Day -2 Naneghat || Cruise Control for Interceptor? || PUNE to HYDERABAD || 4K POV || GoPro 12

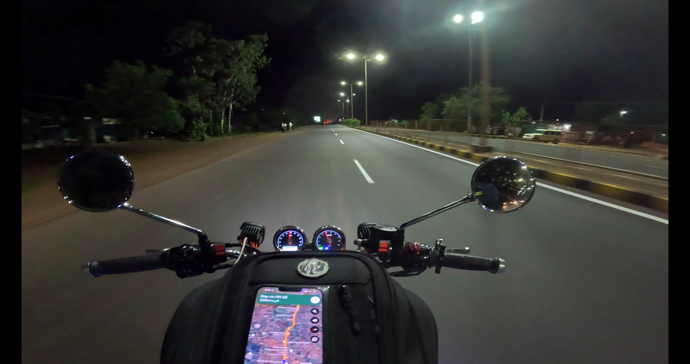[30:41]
హైదరాబాద్ ఇంకా 190 రోడ్డు ఇప్పుడు ప్రశాంతంగా ఉన్నాయి. ఇక మంచి రోడ్డు వచ్చేసింది కదా, క్రూస్ అంతే ఆరామ్సే 100లో.